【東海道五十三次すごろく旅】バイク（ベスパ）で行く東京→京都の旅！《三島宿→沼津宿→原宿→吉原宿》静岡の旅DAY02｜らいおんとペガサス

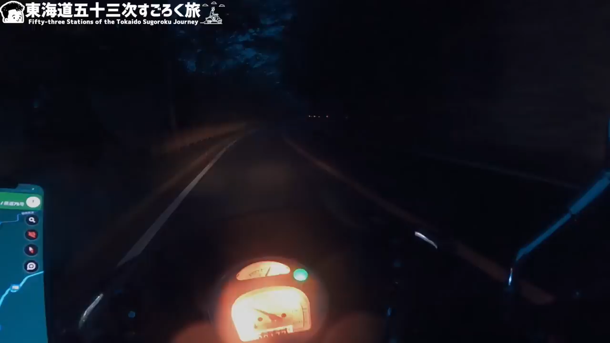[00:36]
箱根峠を越えていく中でまさかの霧、悪戦苦闘もしながら峠を越えていくんですが、